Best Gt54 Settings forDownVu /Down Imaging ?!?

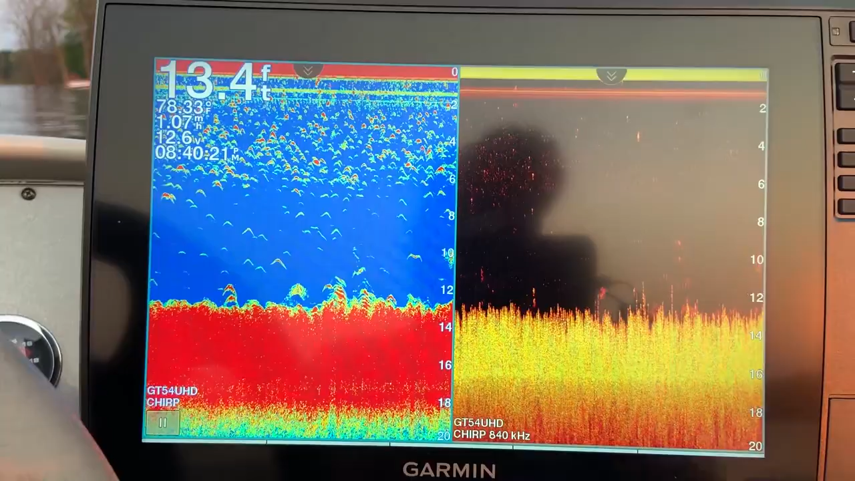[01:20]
On screen: depth 13.4 ft
before we dive into the actual settings one i like to run a setup like this when i'm dialing
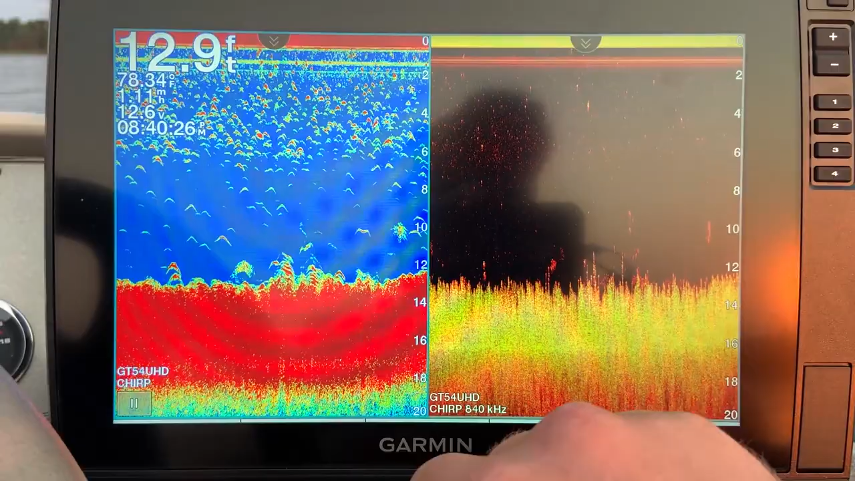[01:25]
On screen: depth 12.9 ft
in my down imaging and that is traditional and down imaging side by side now what this allows you to do is verify different things it really helps you to actually learn both of these types of sonars but it also help you see if you need to make changes to this because sometimes 2d will pick up stuff that your down imaging won't and vice versa so that will sometimes clue you in on whether or not a change to your settings
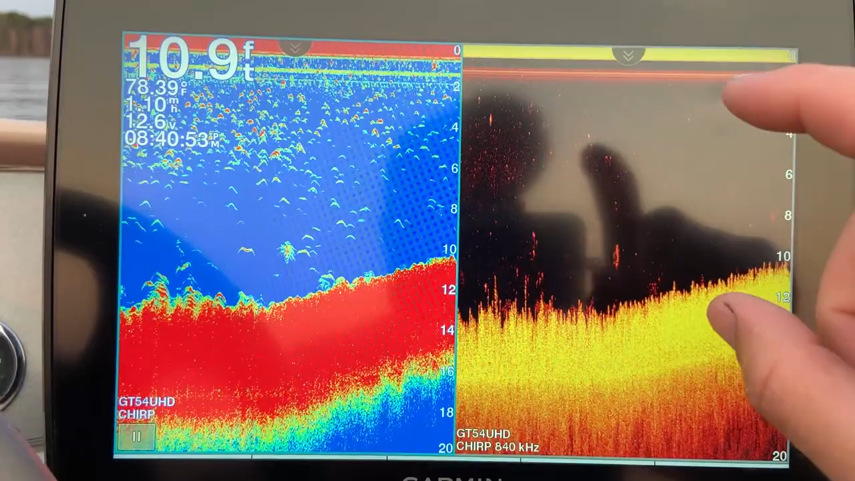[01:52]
On screen: depth 10.9 ft, water 78.39°F
is needing to be made second thing with the gt54 and down imaging is you only have one option for down imaging frequency which is 840 kilohertz it's a very very good
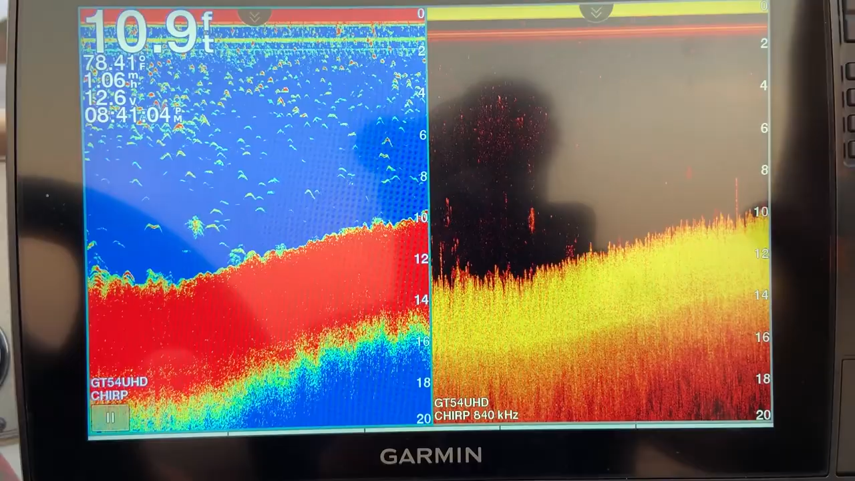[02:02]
On screen: depth 10.9 ft, water 78.41°F
frequency lots of detail it will penetrate quite a bit of water but it does have
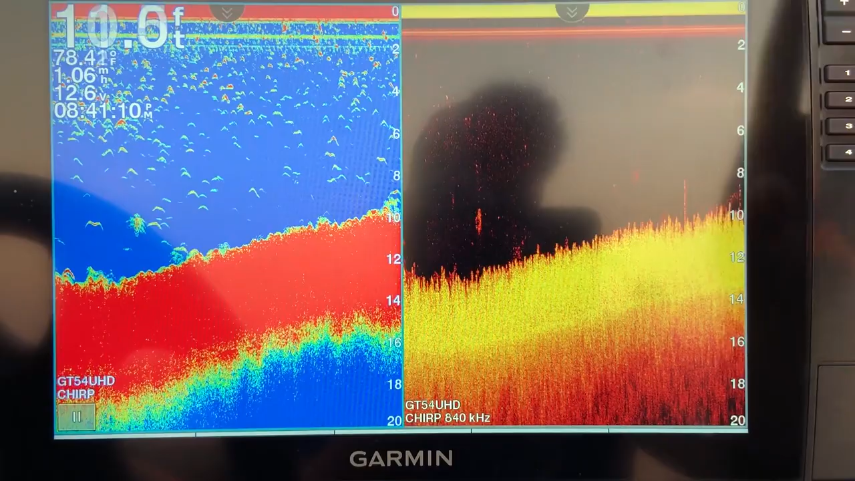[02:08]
its limits so let's dive into these settings first things first to get to them same way as always you can either click here hit your menu go to your clear view menu or click
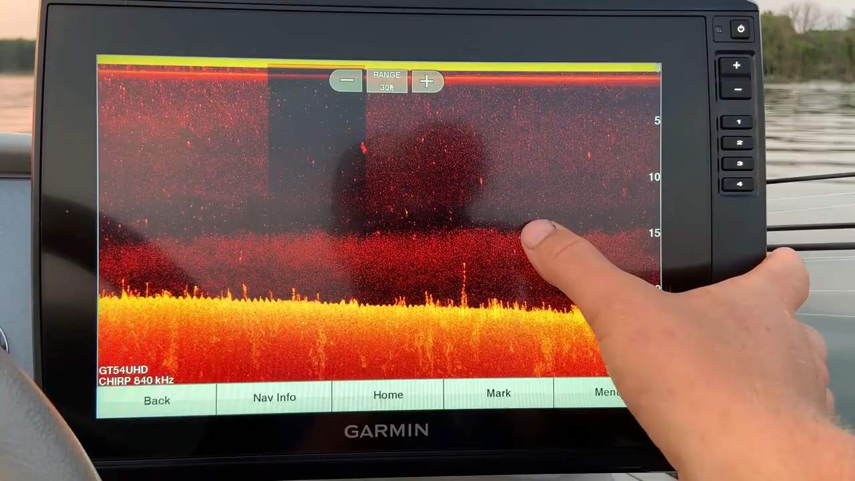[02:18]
on your clear view screen then hit menu and it brings up everything now the main ones we are going to be talking about
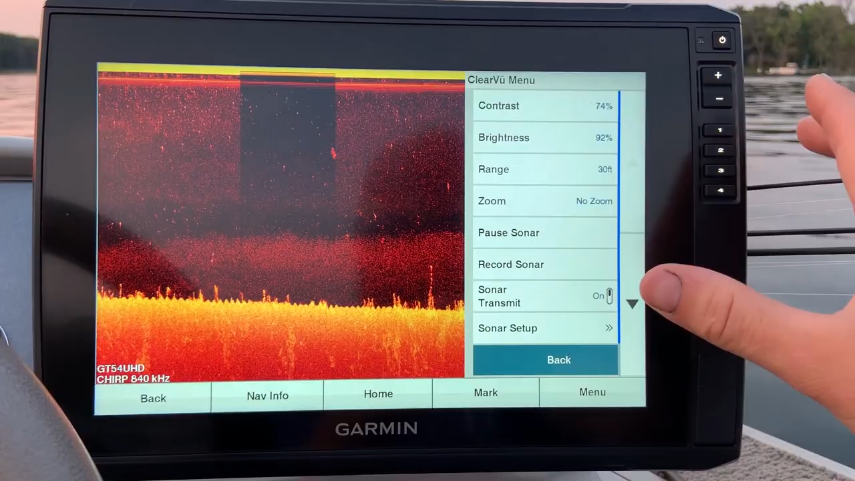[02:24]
today are contrast and brightness everything else is very very similar to my gt54 side imaging settings but let's run through them real quick here you've got your contrast
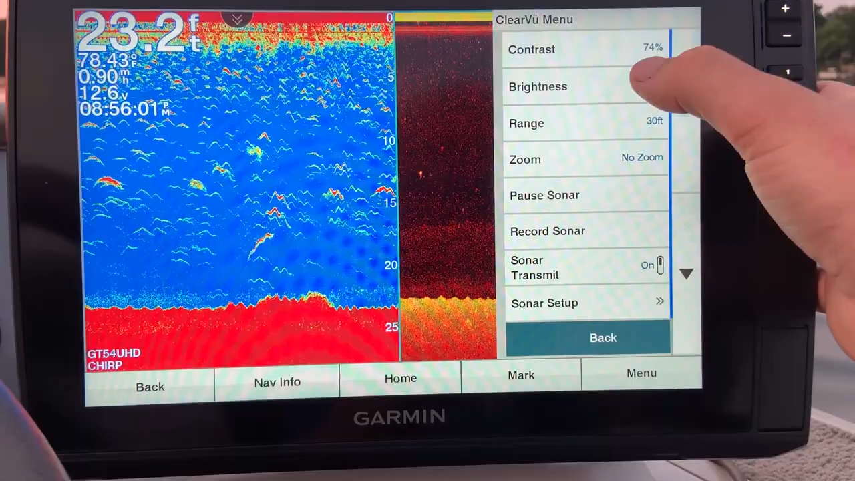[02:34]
On screen: depth 23.2 ft
brightness range and then everything else is under sonar setup on
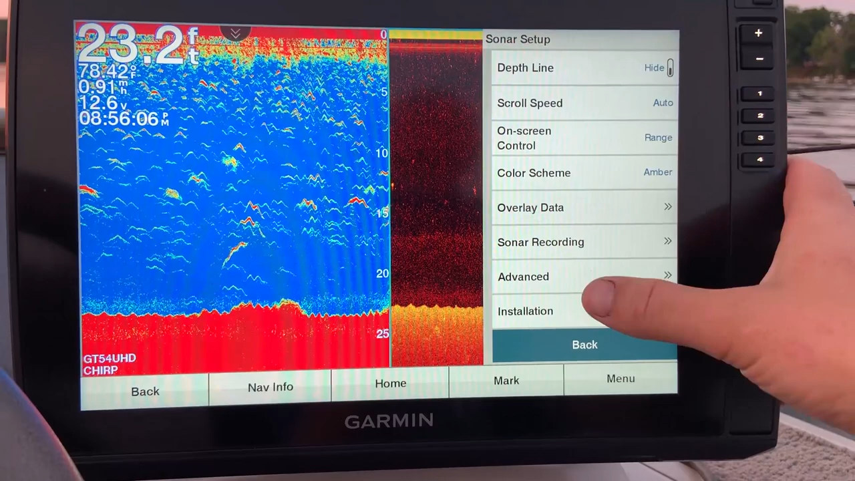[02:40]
On screen: depth 23.2 ft
this screen or under advanced let's just start with advance so interference i run that off or low tvg i run that low medium or high depending on the depth of
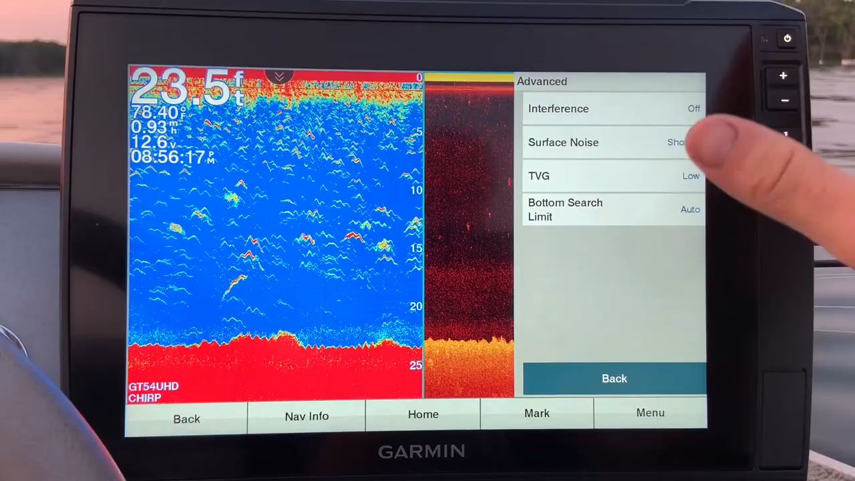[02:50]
On screen: depth 23.5 ft, water 78.40°F
water i'm in but 99 of the time tvg will stay at low and then bottom search limit auto surface this noise to show under this screen scroll speed again i keep that on auto these units know how fast they're going and they can sync up with the proper scroll speed to give you a very
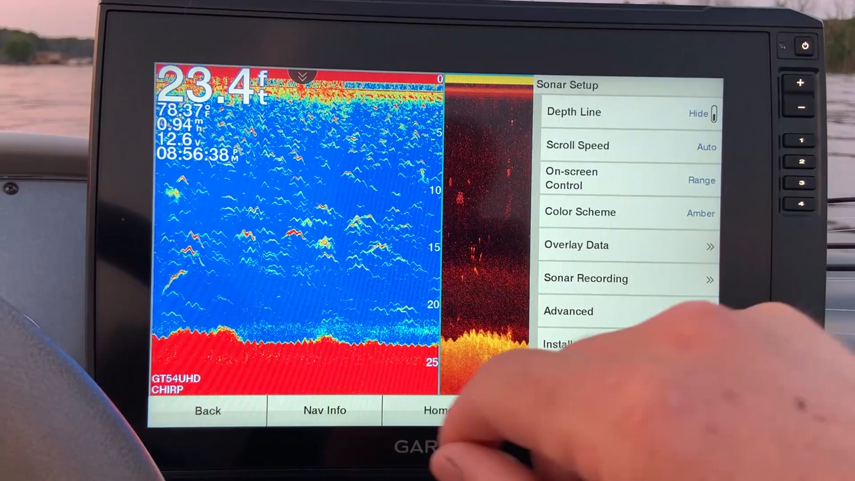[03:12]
On screen: depth 23.4 ft
detailed picture so i keep that on auto now as far as color scheme again i keep color
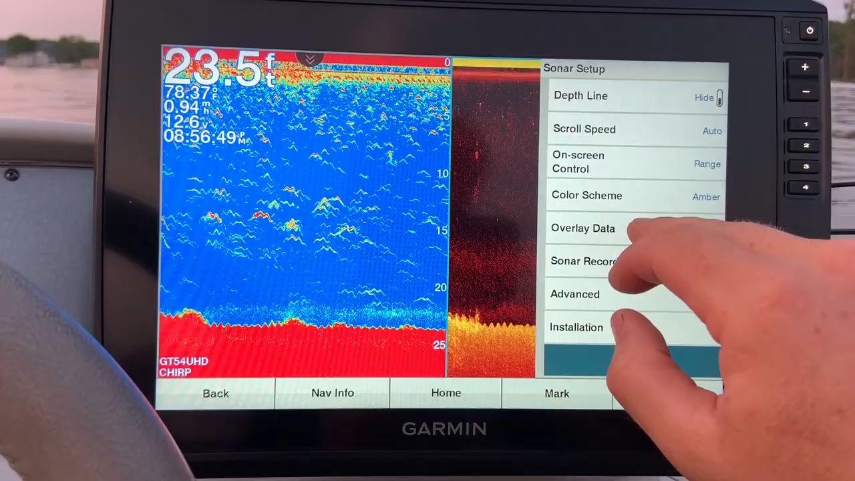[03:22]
On screen: depth 23.5 ft
scheme on amber i really like this color but you can pick any different color that you
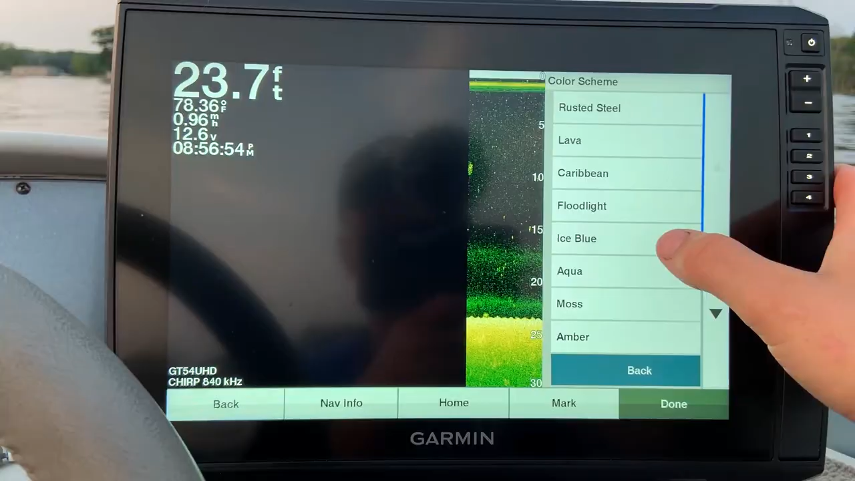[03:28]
On screen: depth 23.7 ft, water 78.36°F
want i don't like a lot of these other other color schemes because they make everything pretty
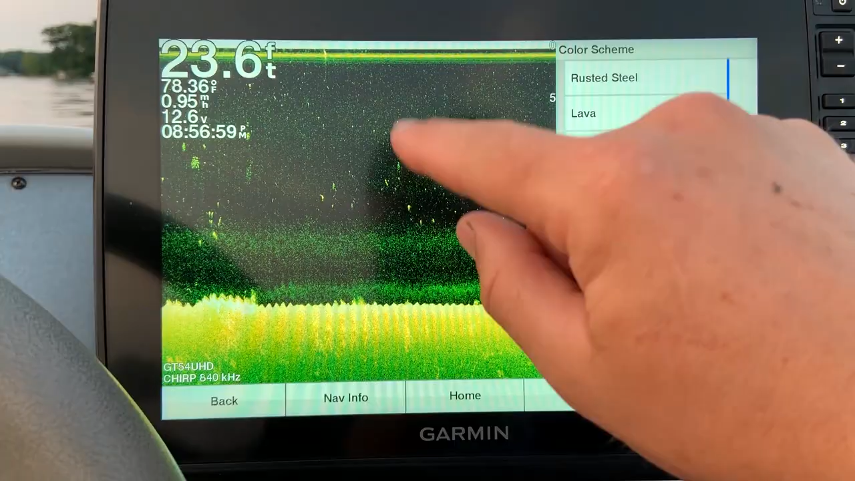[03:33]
On screen: depth 23.6 ft, water 78.36°F, speed 0.95 mph
grainy i feel that amber really kind of smooth things out and it's good with my eyes now
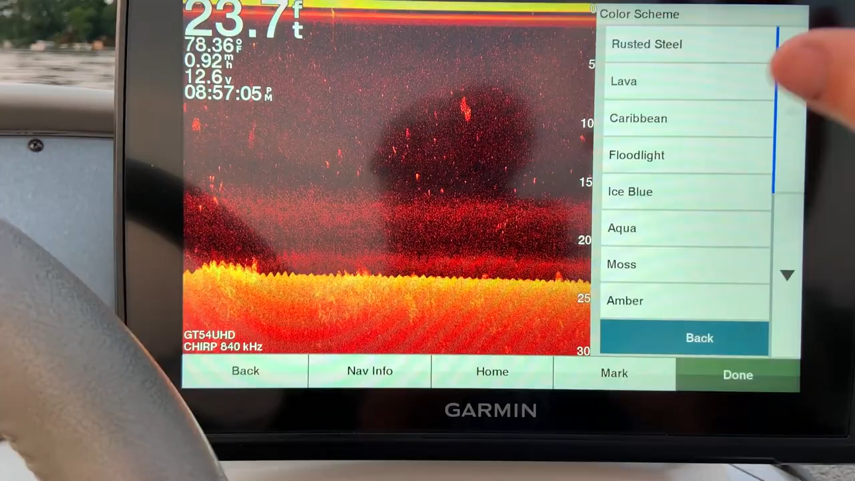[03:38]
On screen: depth 23.7 ft
the other thing about different color schemes is when you choose them you might
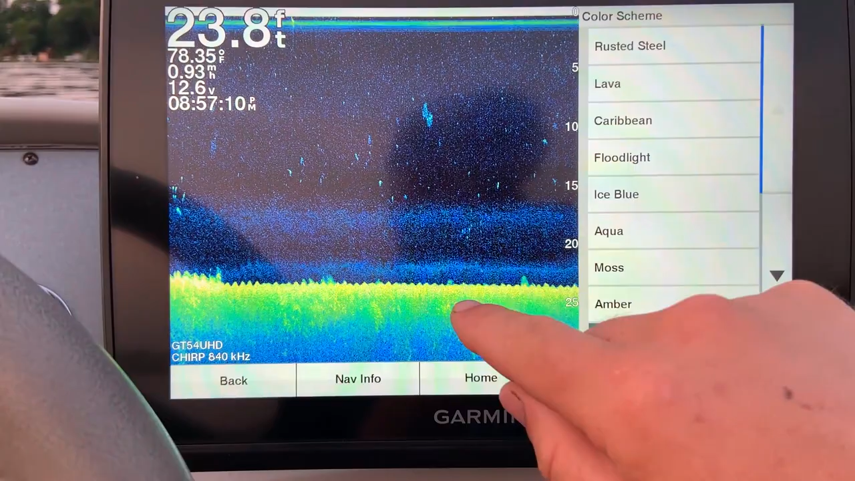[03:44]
On screen: depth 23.8 ft, water 78.35°F, speed 0.93 mph
have to go back and change your brightness and contrast as you can see in this one it kind of washes
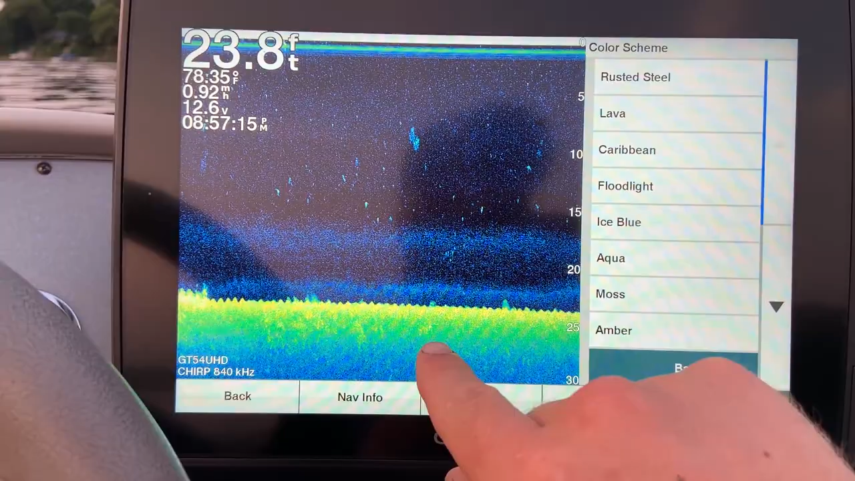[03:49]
On screen: depth 23.8 ft, speed 0.92 mph
out the bottom it's hard to see where if i go back to my amber with my current settings i have a little bit more detail
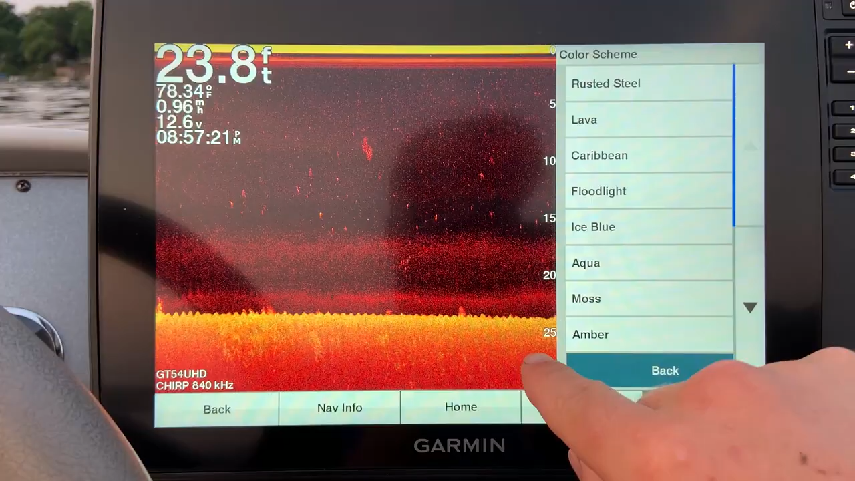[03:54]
On screen: depth 23.8 ft, water 78.34°F
in there another reason why i pick amber but keep in mind different color schemes can change your